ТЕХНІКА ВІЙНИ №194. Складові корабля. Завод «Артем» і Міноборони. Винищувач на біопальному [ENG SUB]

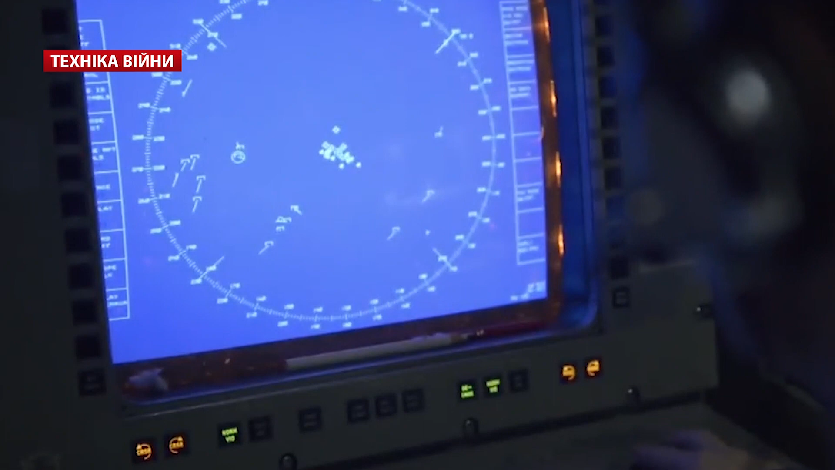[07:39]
А це датчики, сенсори, радари, РЛС та інші системи, якими пронизаний весь корабель.
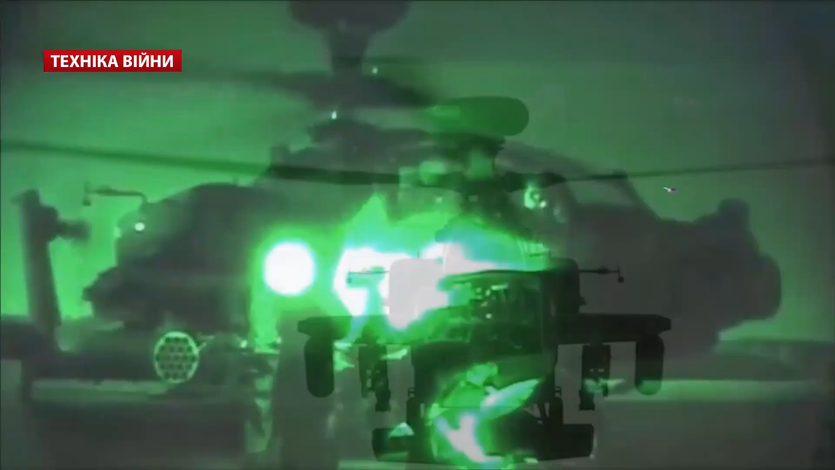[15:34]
систему нічного бачення MTADS та радіолокаційну станцію Longbow.